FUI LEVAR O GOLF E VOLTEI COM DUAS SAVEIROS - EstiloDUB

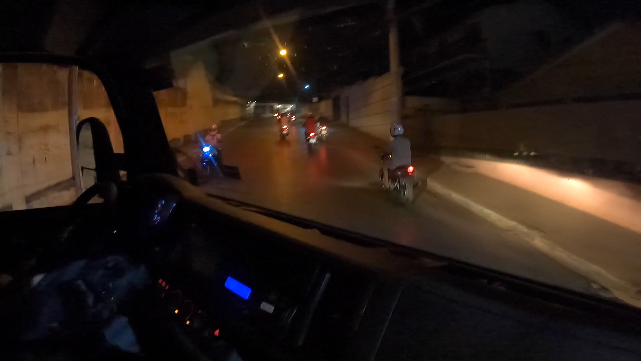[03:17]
A cara da mulher parada do semáforo
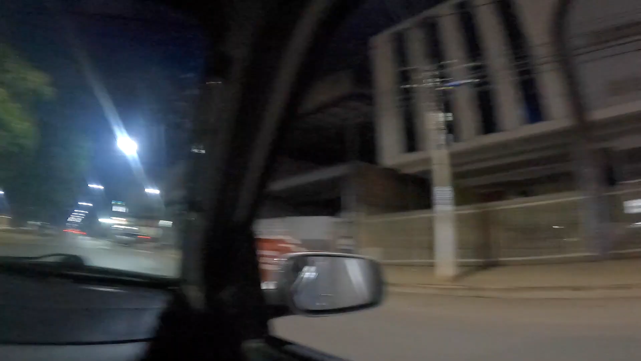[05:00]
ó Olha os policiais vindo atrás Os policiais tinham pegado os moleque lá Mas é outro, né?